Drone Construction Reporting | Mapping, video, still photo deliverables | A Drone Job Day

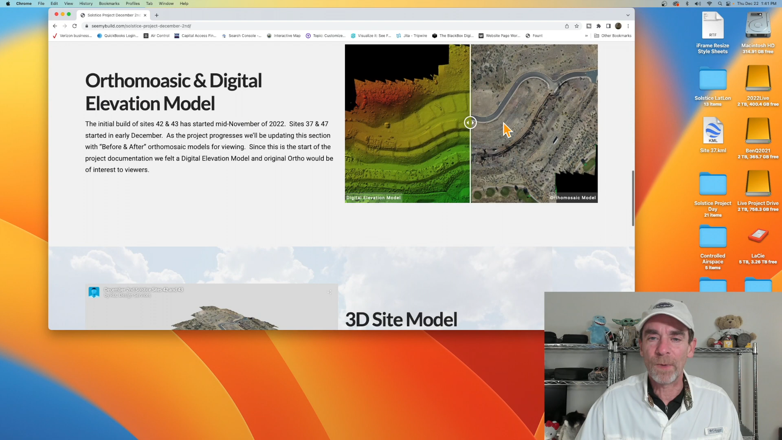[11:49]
So we're going to be making a before and after orthomosaic, and we can also do a digital elevation model as well.
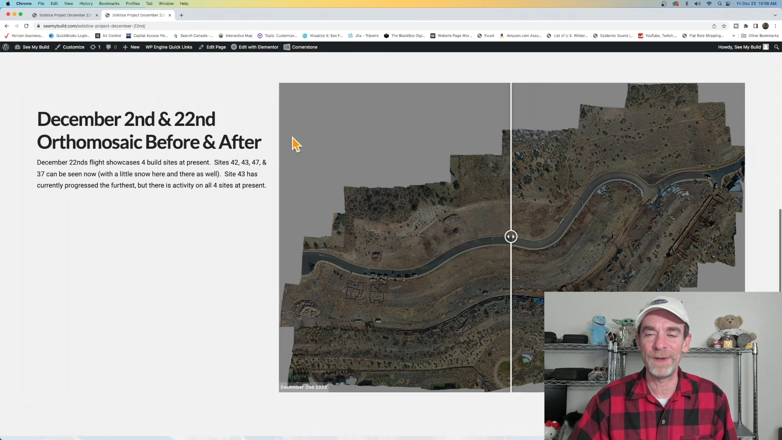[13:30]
And after the video, we also do have a before and after orthomosaic model. So the before orthomosaics from December 2nd, I believe. And here we are at December 22nd, rolling on down 3D sight model.
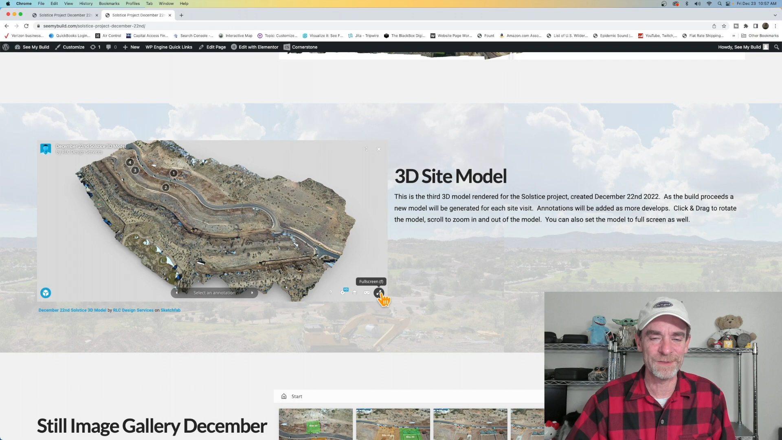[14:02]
And we're going to be cutting this one short pretty soon. So don't worry, we're just about wrapped up. But all right, here we are. We're hosting on Sketchfab with this model generated from Metashape here.
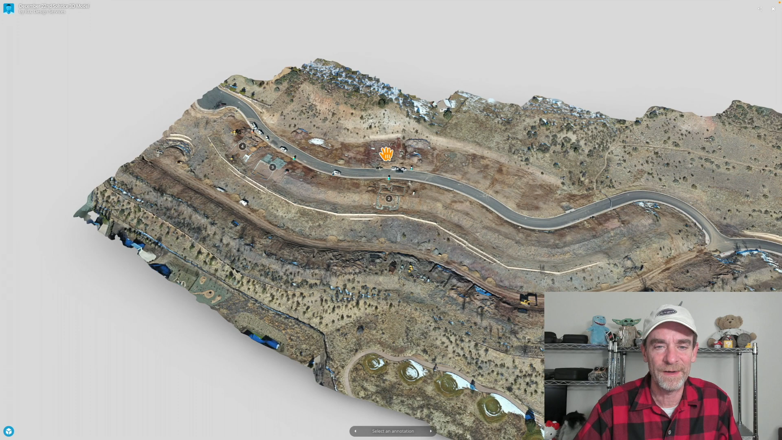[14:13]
And as you can see, we've got a couple of items with annotations on them. And if I click at that, that's for site 47.
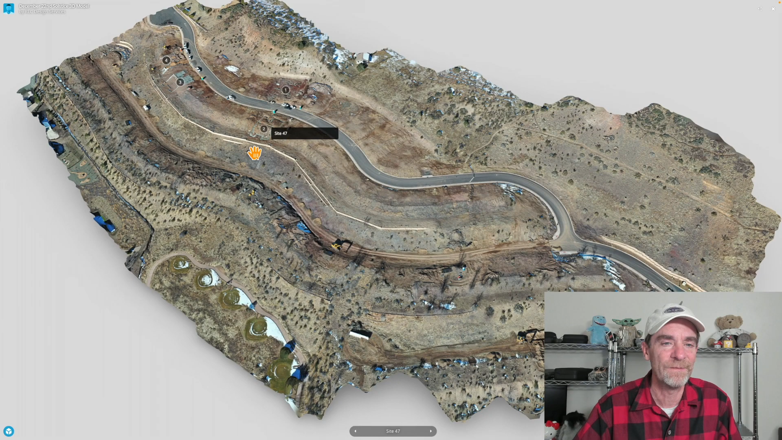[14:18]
We can zoom in here. One other thing, so this is a hilly area, and you really do. Even though we didn't do the full high-resolution setup with the grid pattern, just the standard back-and-forth pattern has given us a lot of information.
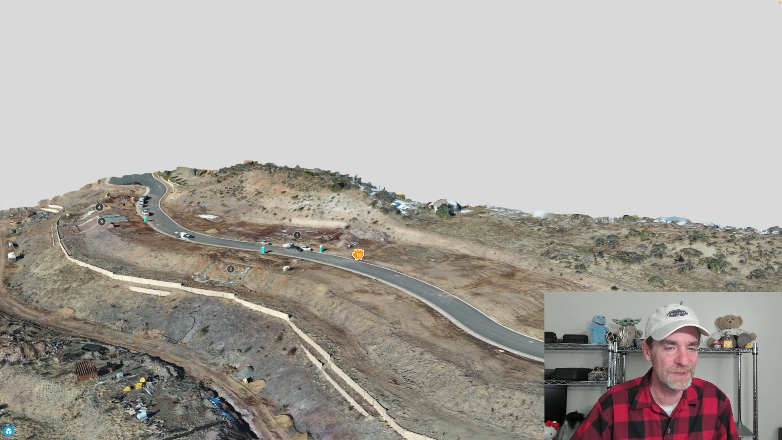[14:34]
So you really can get a feel for the job site. And you can see that these houses are going to be built on some slopes with some pretty cool views,
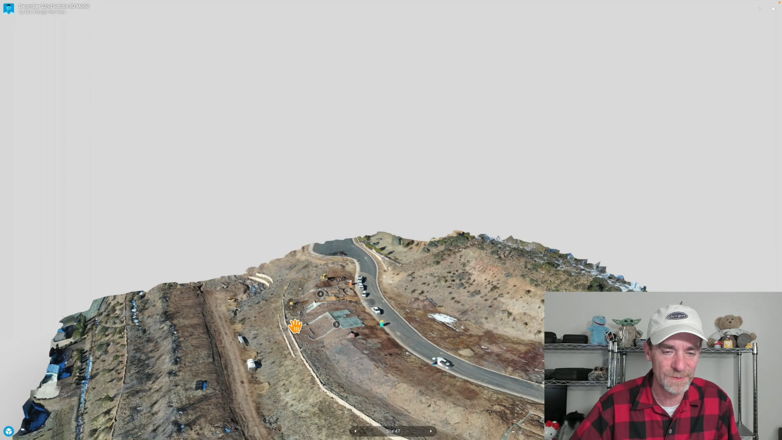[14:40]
if you ask me. So there we go.